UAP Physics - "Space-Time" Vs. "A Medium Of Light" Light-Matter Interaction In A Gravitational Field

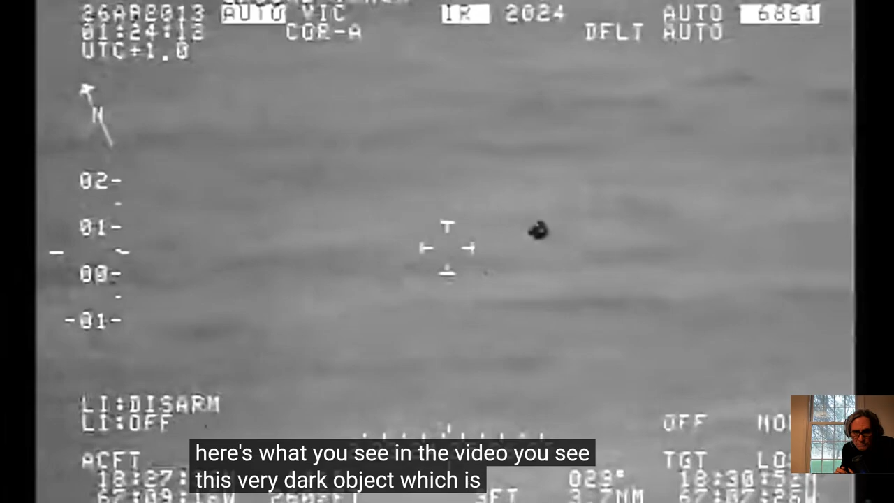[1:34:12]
And then you see the ocean.
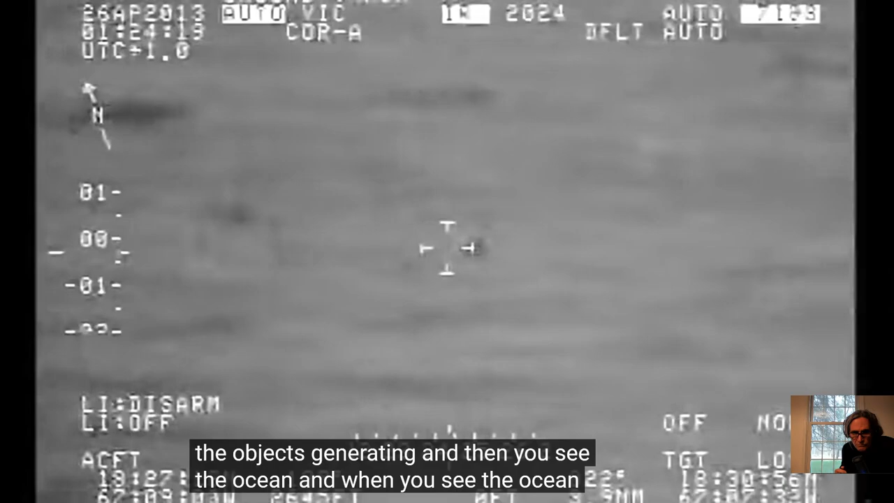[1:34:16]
And when you see the ocean, you can see the waves as well as the non-waves.
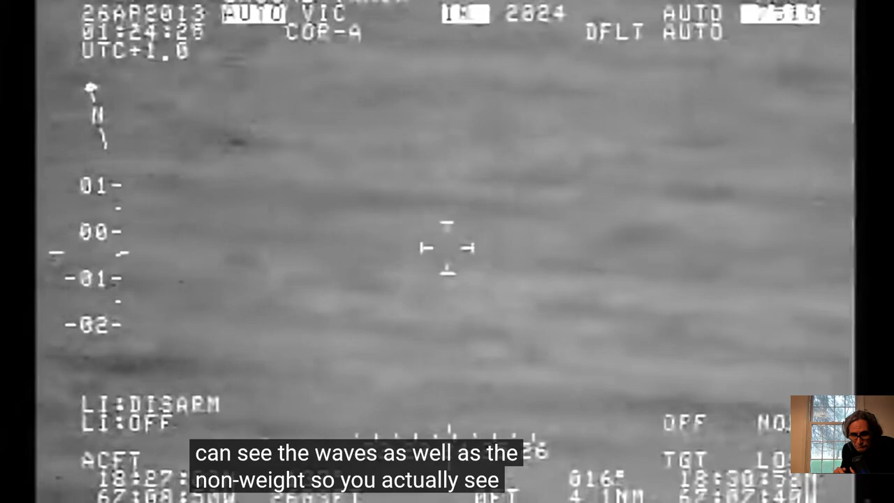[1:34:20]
So you actually see the heat of the top of the crest of the water as compared to the bottom.
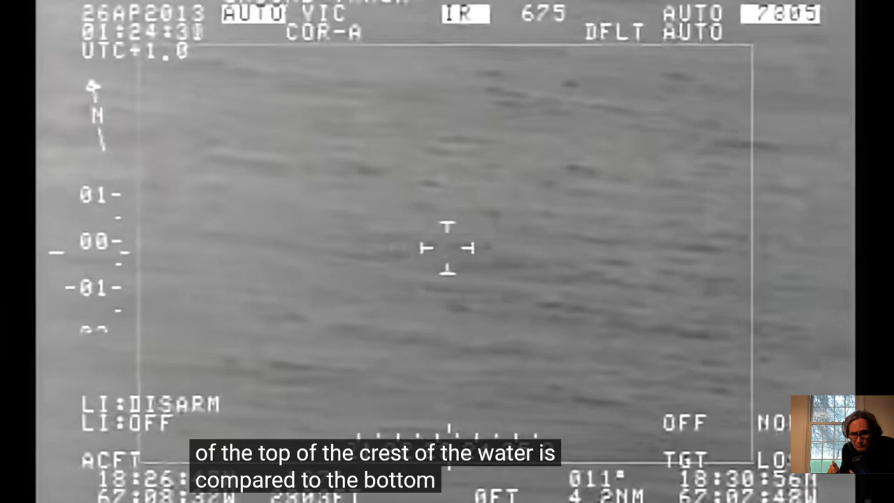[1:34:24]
So the infrared system is actually accurate enough to measure the difference between the crest and the troughs in the water. And that's because those systems measure down to 0.1 degrees centigrade.
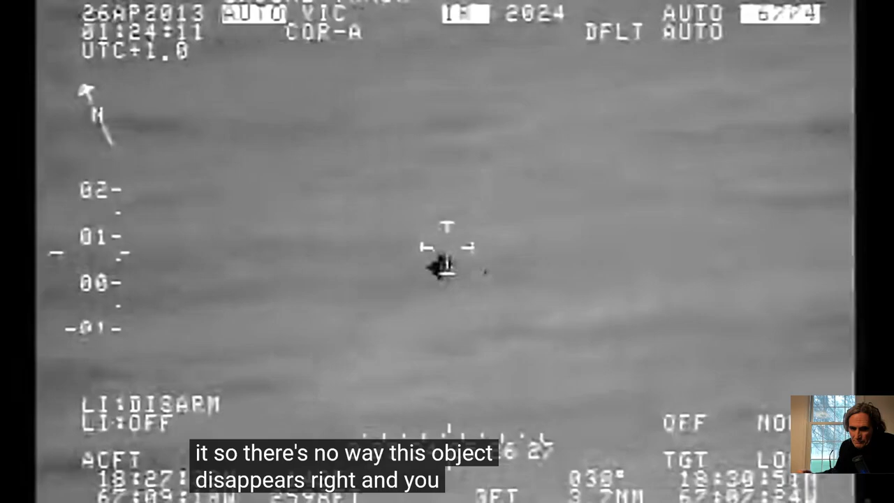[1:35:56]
And you see the different colors of the water, right? You see the dark and the light of the waves.
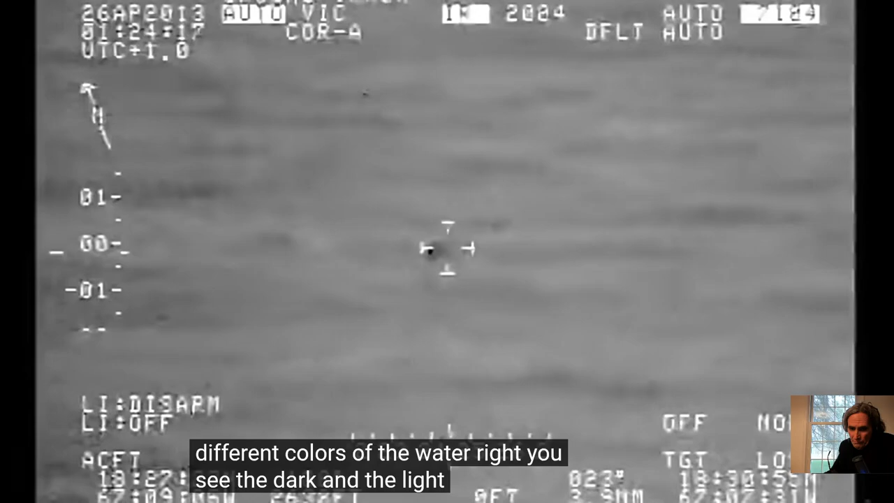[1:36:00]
So you can't have a camera that says, oh, I'm going to see the difference in the water,
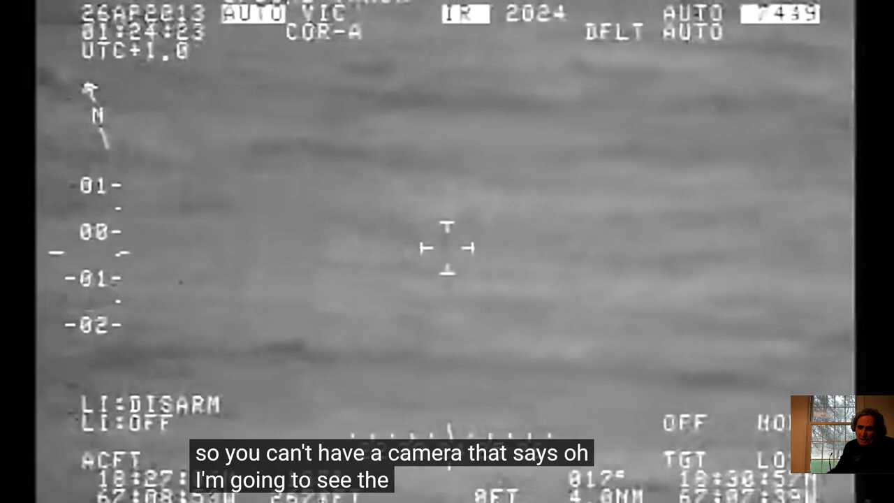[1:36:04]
but meanwhile, the object is matching the color of the water and it just disappears.
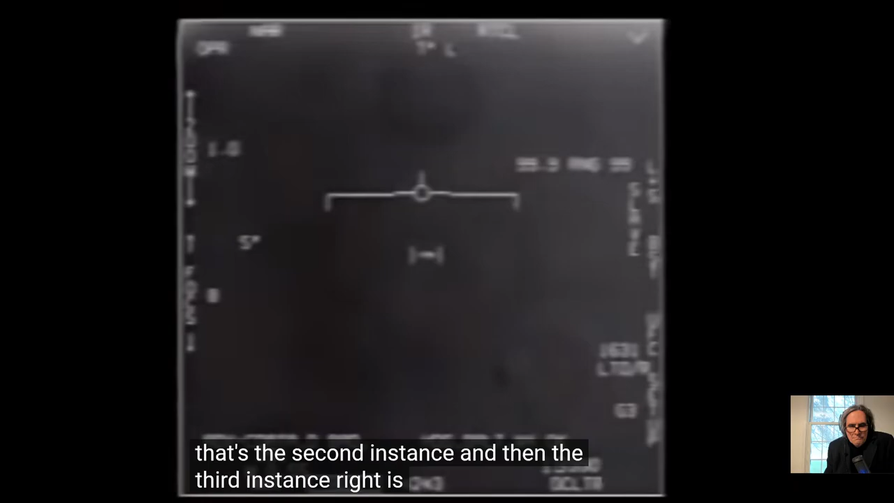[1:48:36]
And then the third instance, right, is when you see the video and you see the object suddenly zip off of the video screen.